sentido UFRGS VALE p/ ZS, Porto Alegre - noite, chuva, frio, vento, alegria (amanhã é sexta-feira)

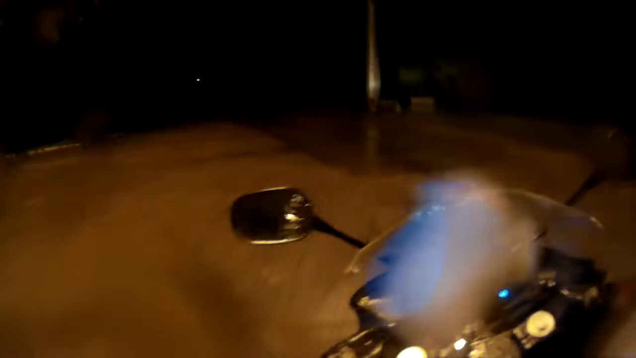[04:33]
Caralho, escuridão, tio. Cadê a entrada? Meus buracos aqui, hein? Só cratera, gurizada. Saindo da URG.
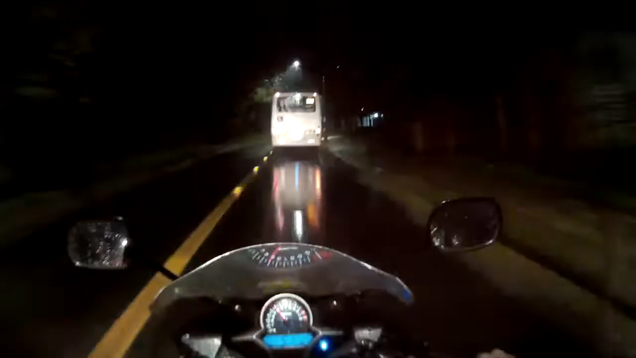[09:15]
Complicado, hein, meu? Busão, pangaré, tudo a 10 por hora.